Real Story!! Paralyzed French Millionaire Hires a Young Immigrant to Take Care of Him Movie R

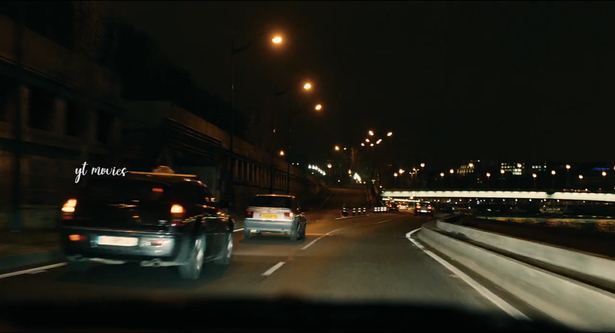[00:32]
after driving under a bridge the cops catch up by ambushing them from both sides driss doesn't look too worried though and this time he bets 200